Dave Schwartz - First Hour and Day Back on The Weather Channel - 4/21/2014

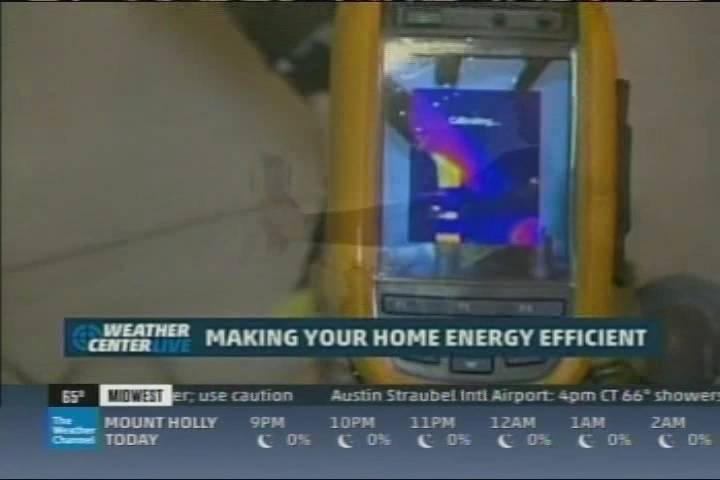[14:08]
When he does his audit, Bulacek uses thermal imaging to help measure and identify heat loss.
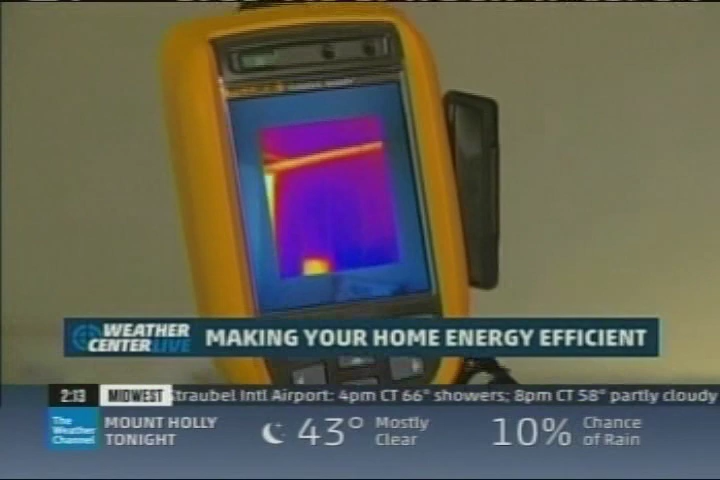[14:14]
You want to see a nice, even color. The brighter the colors, the more heat there is. Cooler colors, the opposite. One of his findings, something Bulacek says is common, but not something homeowners usually consider.
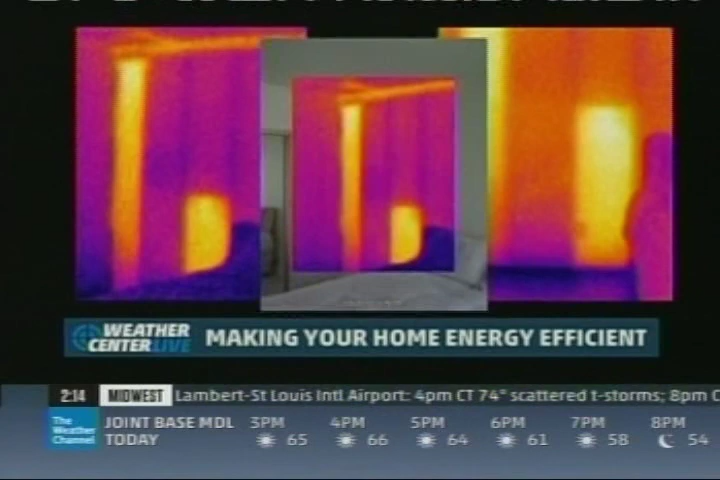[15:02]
Just something that can be easily fixed. They could drill a hole in the exterior wall and blow insulation in that.
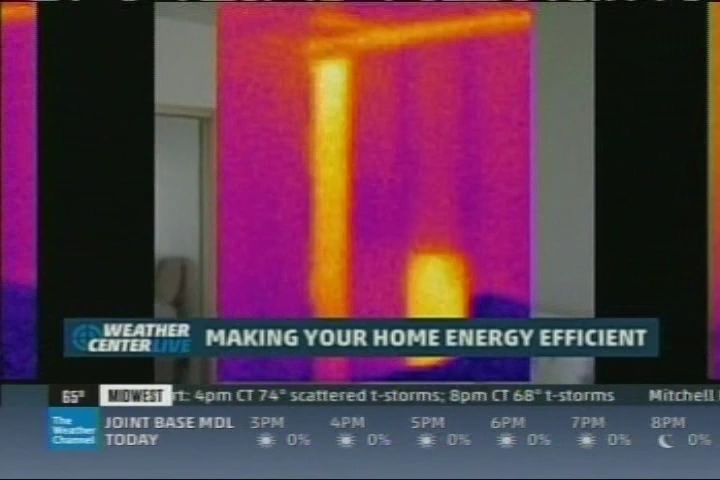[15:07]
It's really interesting to see it on an infrared camera.
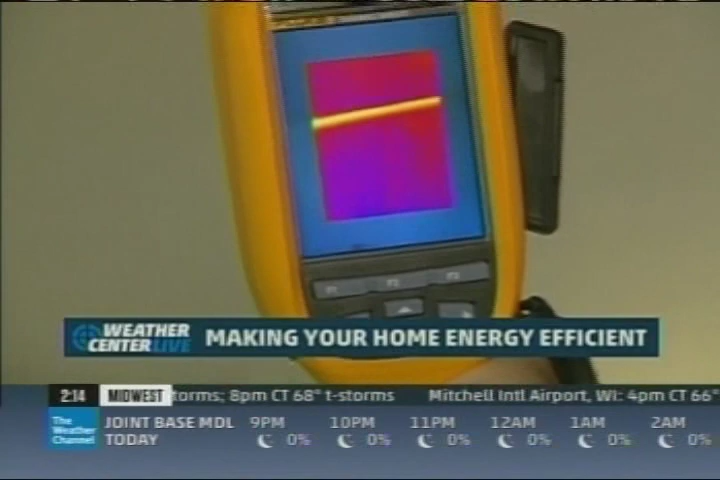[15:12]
You can really see real evidence of what's missing there. Some fixes will cost, but many utility companies offer rebates to offset the outlay.